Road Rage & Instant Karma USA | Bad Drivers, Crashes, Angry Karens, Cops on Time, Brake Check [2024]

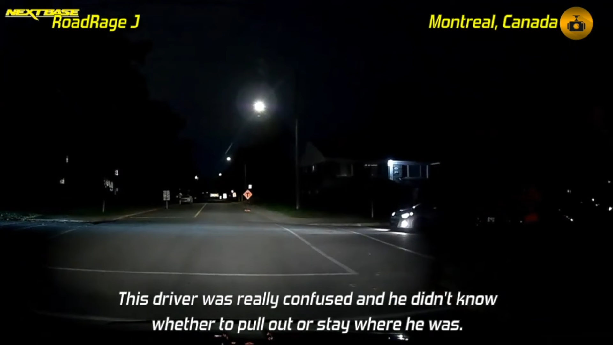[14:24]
Come on, buddy. What you doing? Oh my God! Crazy person! Get out of the way, will you?